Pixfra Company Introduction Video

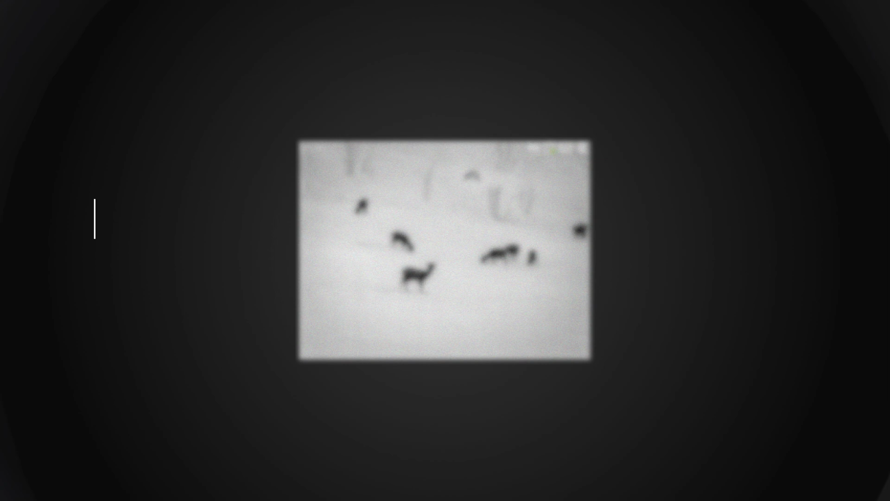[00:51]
The pro-grade image sensor displays vivid scenes on 1440x1080 OLED screen.
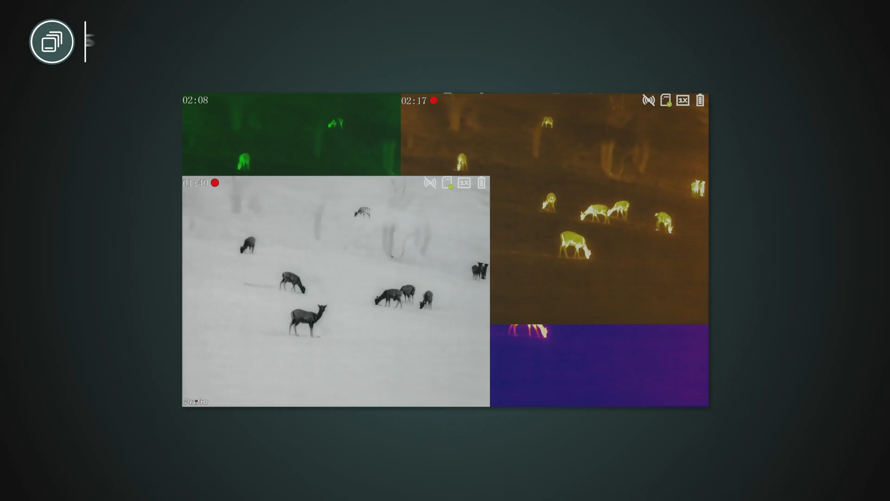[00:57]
With a choice of six color palettes, Ranger help you master distance and details.
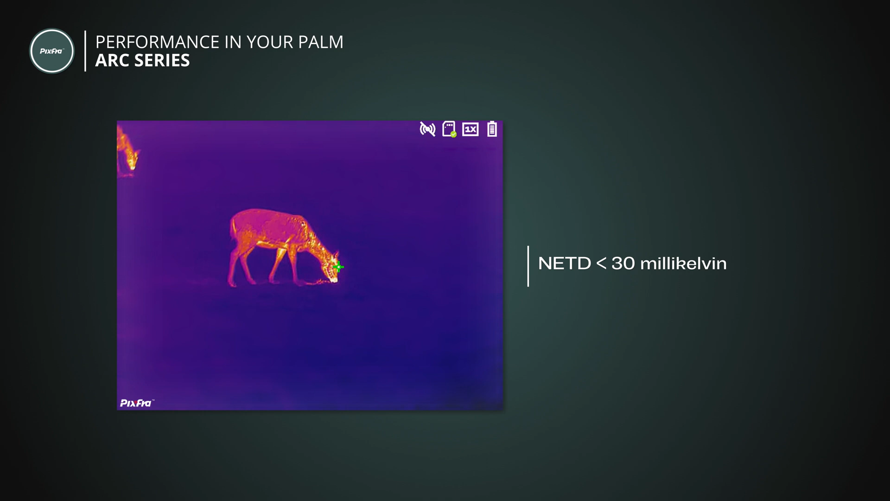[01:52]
the Arc Series has a resolution from 384 x
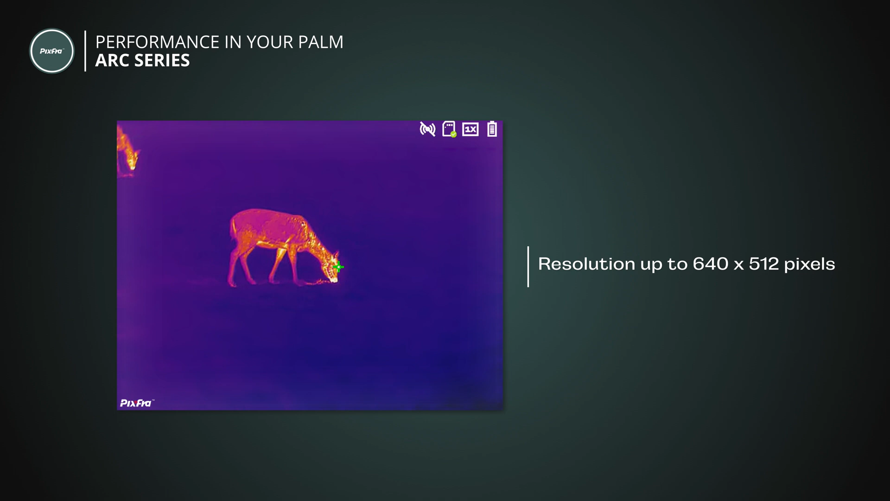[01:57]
288 up to 640 x 512 pixels.